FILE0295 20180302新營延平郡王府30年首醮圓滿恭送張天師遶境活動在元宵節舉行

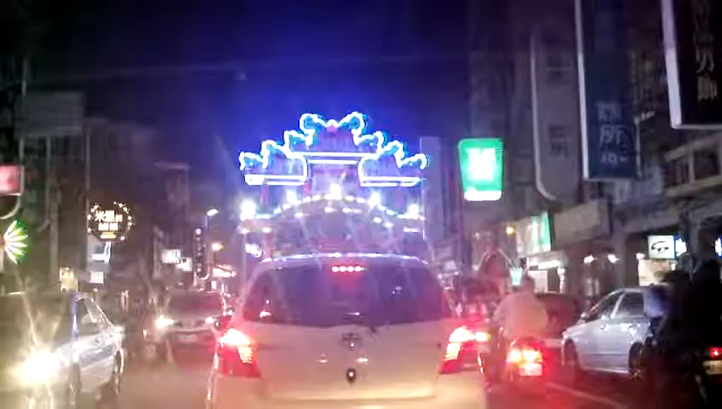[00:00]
哦，一哥车好美哦，要到，延平路了，要到建内路真武殿玄天上帝庙了，金岭延平郡王府，